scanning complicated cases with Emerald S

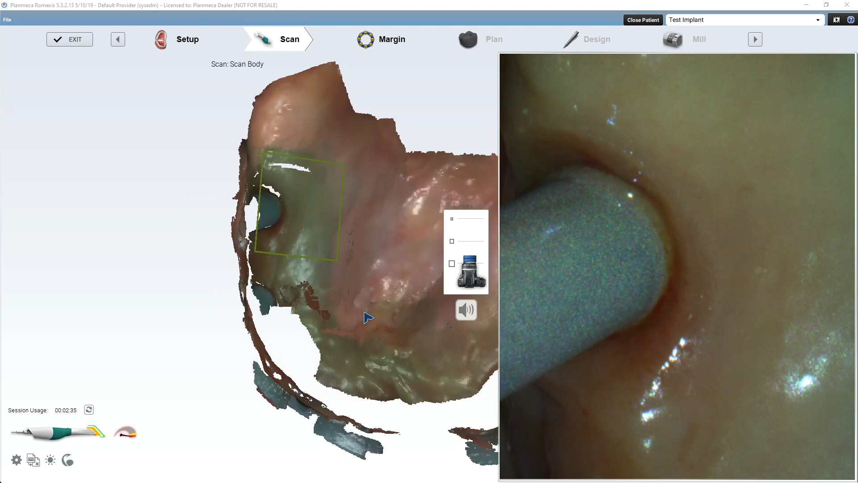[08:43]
Now, I will say that the Emerald S is going to have an update that's going to improve this, but right now scanning multiple parallel scan bodies is kind of difficult.
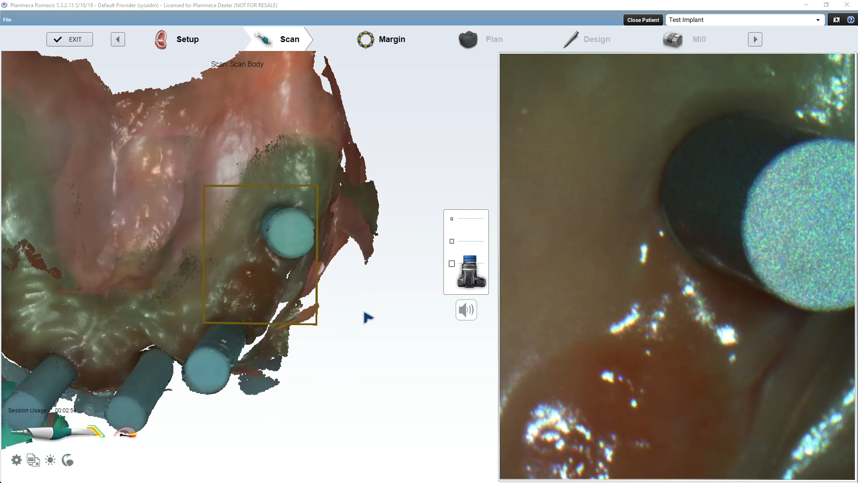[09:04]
Especially these scan bodies. They're just cylinders.
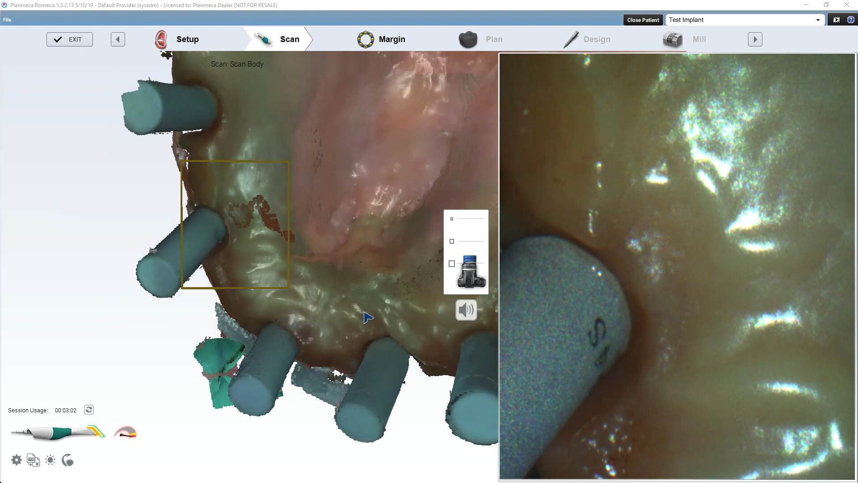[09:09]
They're probably the worst scan bodies I've ever seen for scanning. Perfect, smooth cylinders. As far as for stitching, so you can see we're going to have just a tiny little bit of stitch errors.
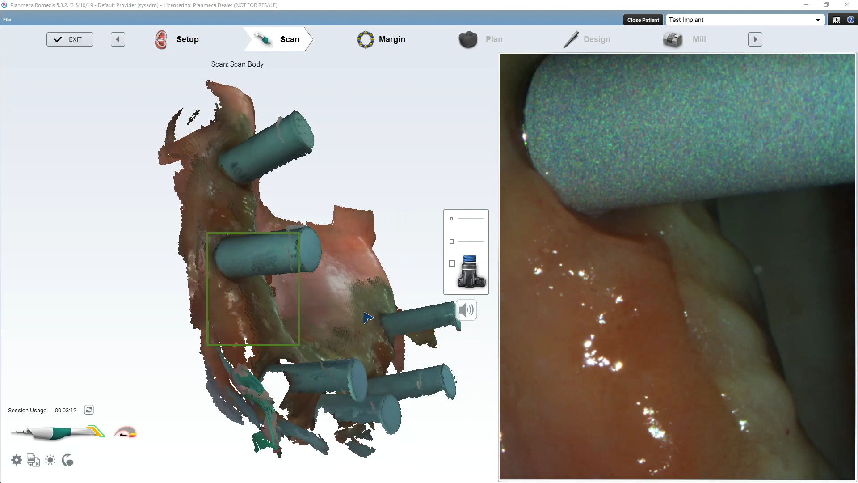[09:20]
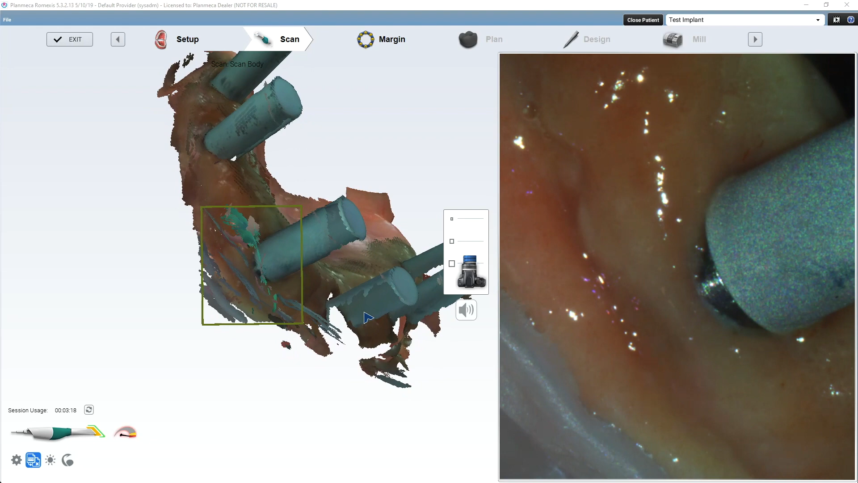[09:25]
Probably the hardest thing you're ever going to do with the scanner. So we are going to for
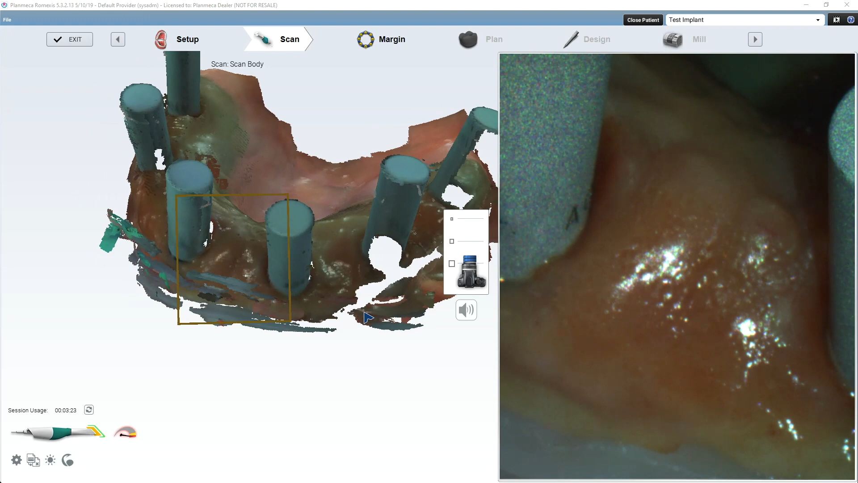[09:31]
sure update you once this new global alignment feature is out that's going to really help with these types of scans.
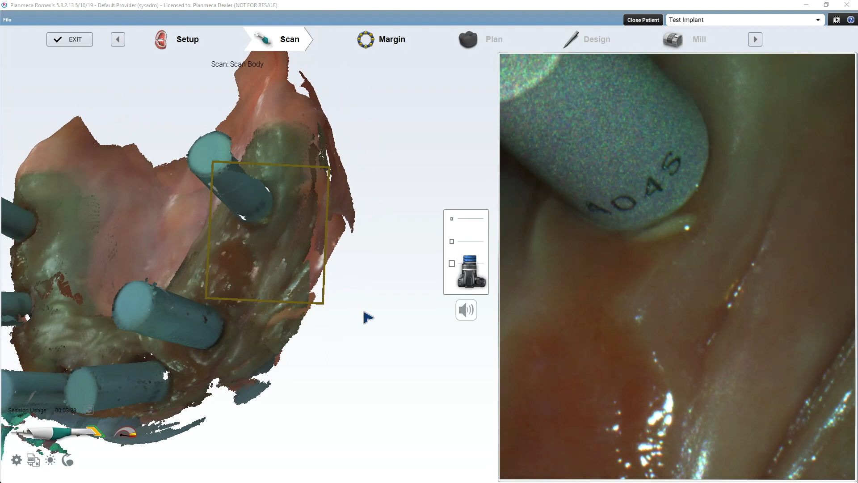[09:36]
So there we go. So now, why do we do it? So now everything's aligned.
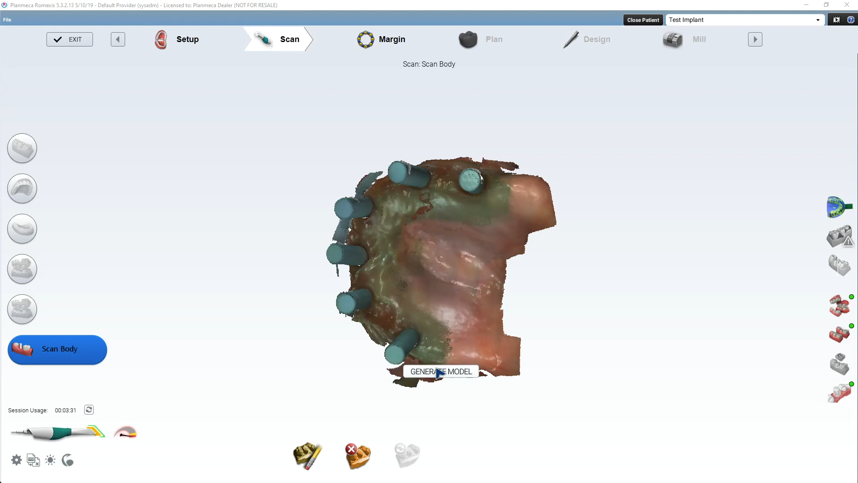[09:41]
That scan body scan is aligned to the upper scan, which is aligned to the soft tissue scan, which is all aligned to the bite and space. So everything is kind of together. So I'll show you what I mean. We'll go, we'll just, you know, open STL export these suckers into Mesh Mixer and we'll see. I'll try to show you guys what I'm talking about. Why it's important.
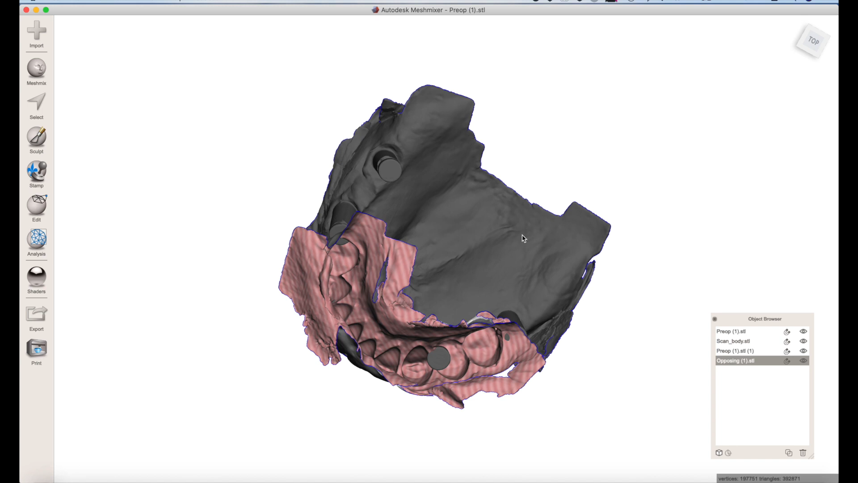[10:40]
See how they're merged together. There's the bite and space. So that's all perfect. Here's the provisional. So that's all perfect.